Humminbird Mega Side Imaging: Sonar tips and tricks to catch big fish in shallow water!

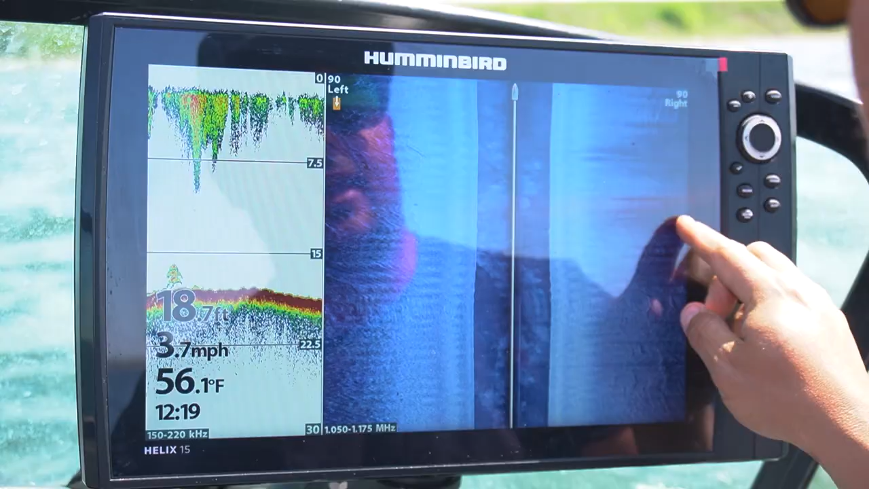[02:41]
On screen: depth 18.7 ft, water 56.1°F, speed 3.7 mph
of a point and see if these fish are stacking up on top without wind blowing in and for instance you can see a fish there a fish there a fish there so i would say it's safe to say this
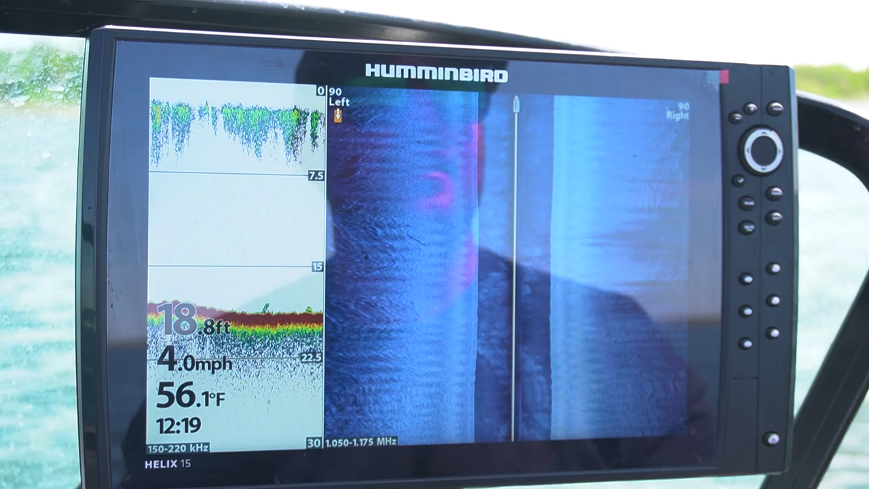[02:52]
On screen: depth 18.8 ft, water 56.1°F, speed 4.0 mph
wind is pushing the bait and the fish in now using side scan it's very critical to have your settings all dialed in correctly
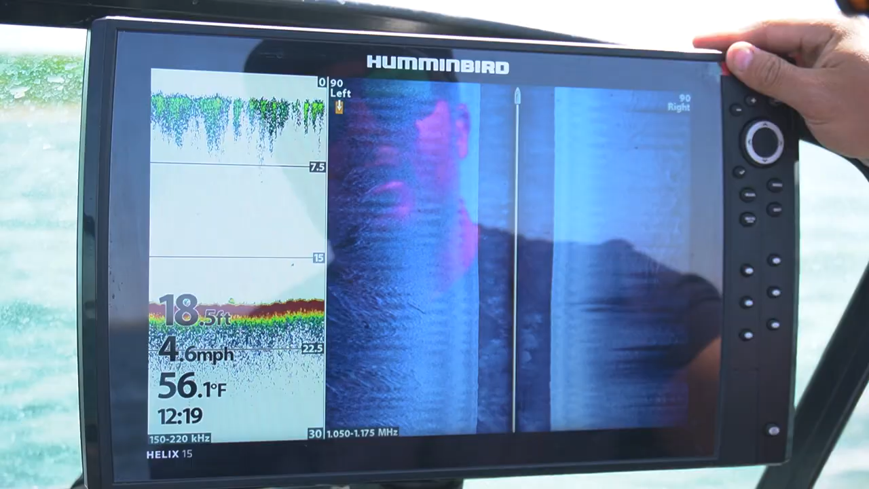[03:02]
On screen: depth 18.5 ft, water 56.1°F
i currently run at oh 90 to the left 90
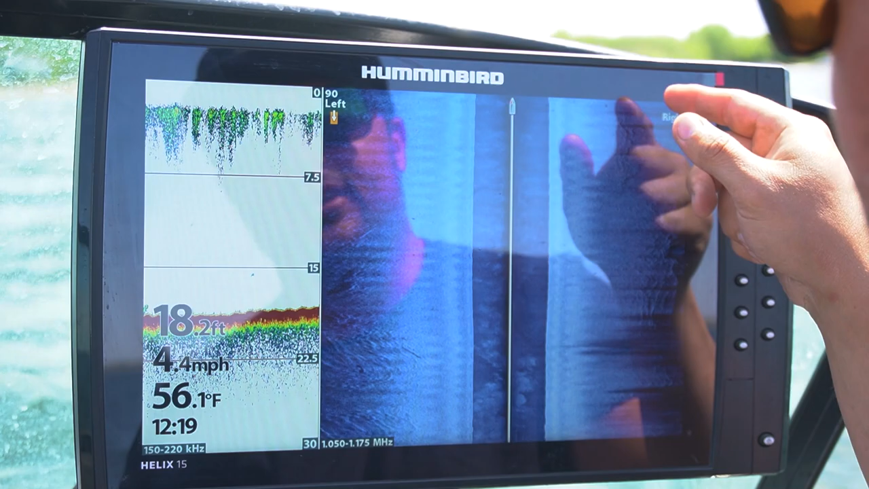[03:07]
On screen: depth 18.2 ft, water 56.1°F, speed 4.4 mph
to the right and what i'm usually doing is i'm trying to triple my distance left and
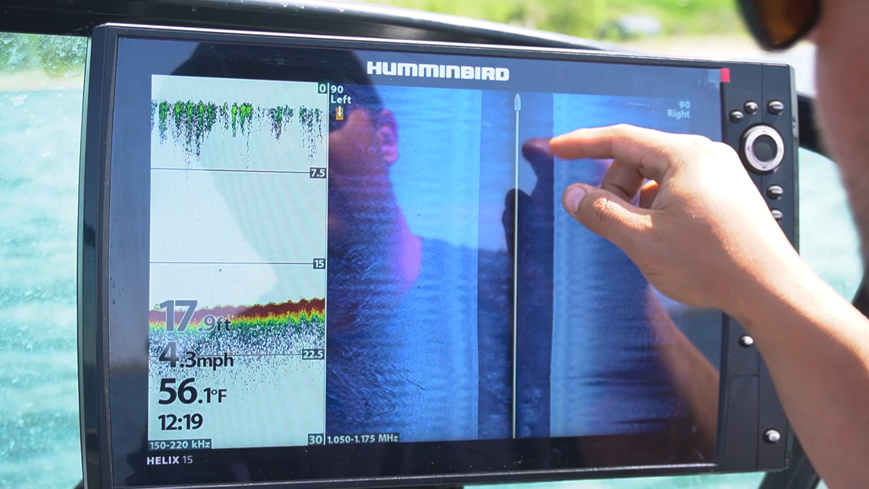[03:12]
On screen: water 56.1°F, speed 4.3 mph
right of whatever my depth is so if i'm in 15 feet of water i would usually have it set at 45 50 feet if i'm in 30 feet of water i would have it set at 90.
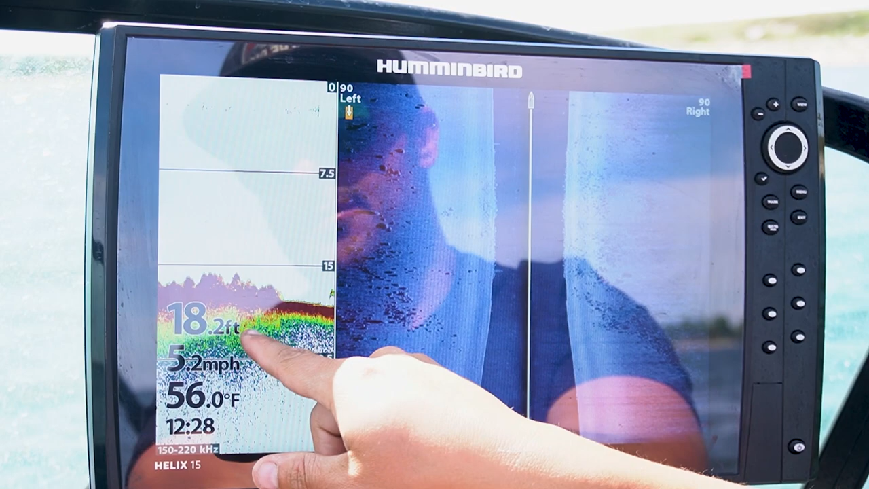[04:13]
On screen: depth 18.2 ft, water 56.0°F, speed 5.2 mph
so one thing side scan does a really good job of is helping you interpret what your bottom structure is you can look at something like this and say hey what are these red lumps are they fish
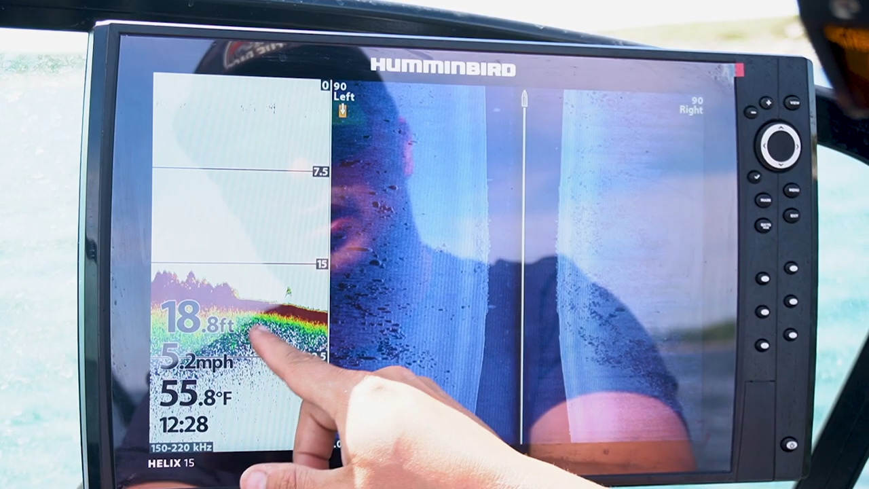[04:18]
On screen: depth 18.8 ft, water 55.8°F, speed 5.2 mph
but now you have a visual reference point on your side scan you can actually
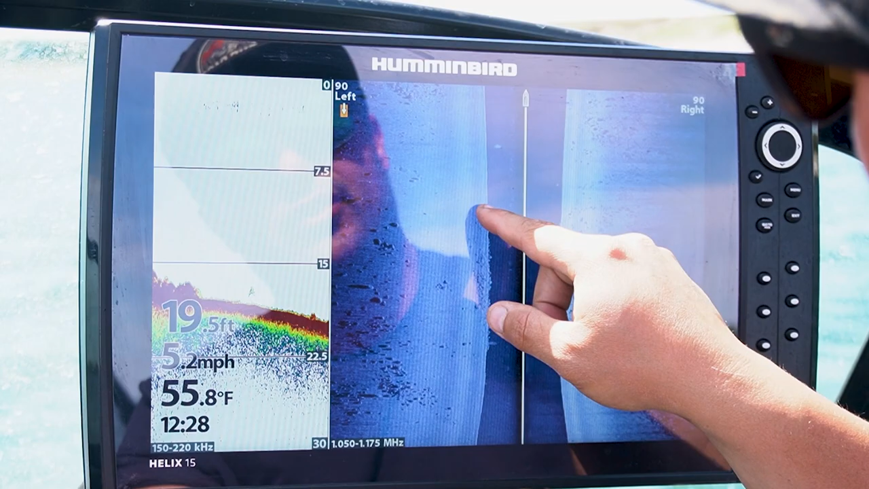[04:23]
On screen: depth 19.5 ft, water 55.8°F, speed 5.2 mph
see these rocky outcroppings you can verify no these are in fact rocks
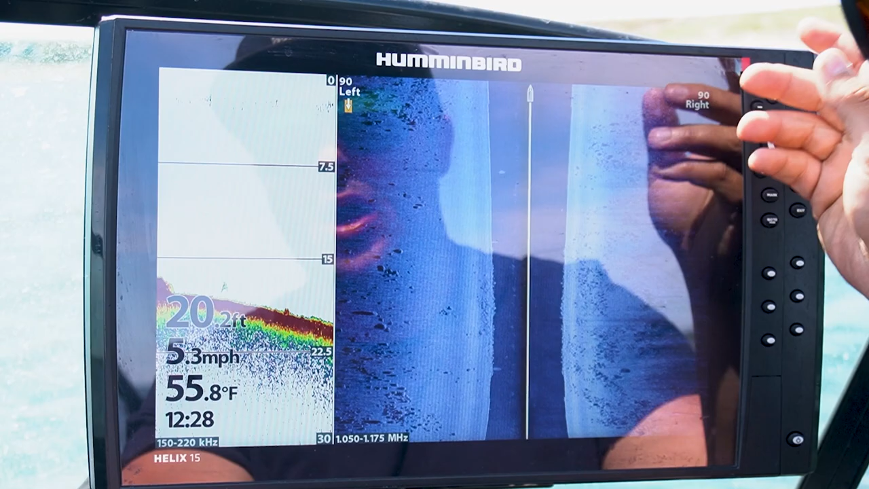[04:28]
On screen: depth 20.2 ft, water 55.8°F, speed 5.3 mph
or bottom or structure it's not a fish there's no separation behind or
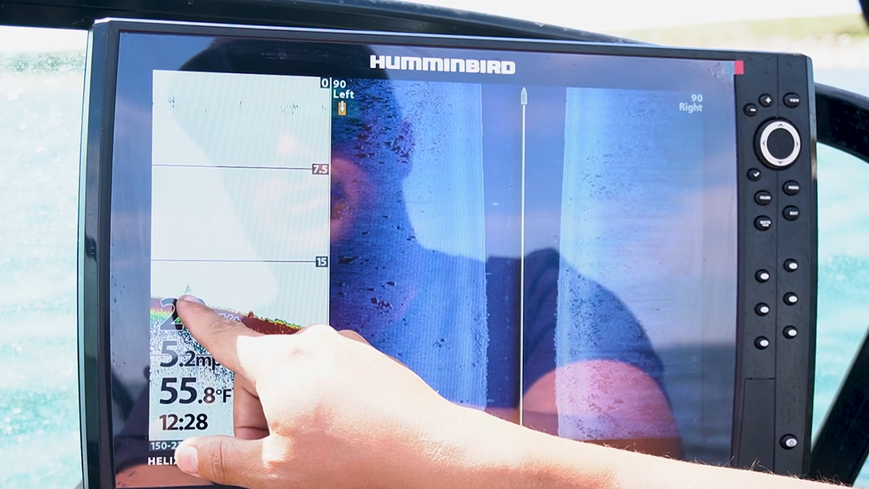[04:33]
On screen: water 55.8°F
between the bottom such as this so as we cruise along here we can actually
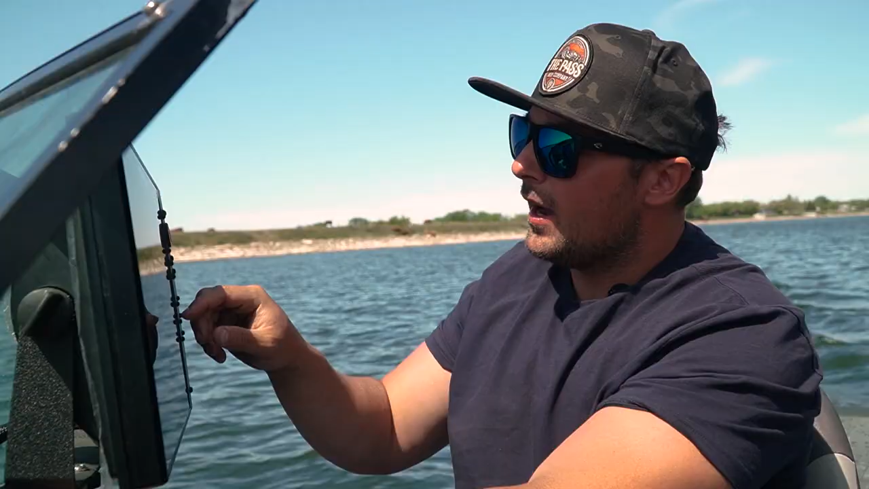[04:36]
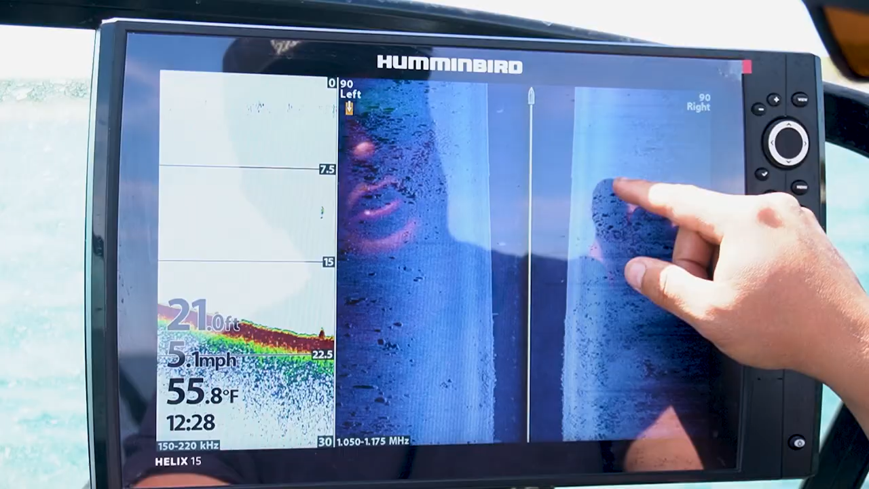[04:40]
On screen: depth 21.0 ft, water 55.8°F, speed 5.1 mph
now look through these rock beds and try and pick
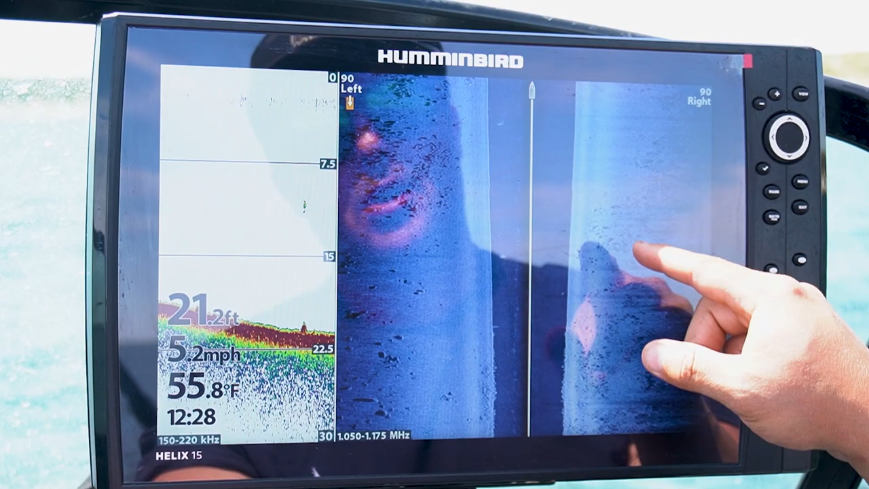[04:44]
On screen: depth 21.2 ft, water 55.8°F, speed 5.2 mph
apart places walleyes or other game fish might be sitting and hanging out springtime especially spring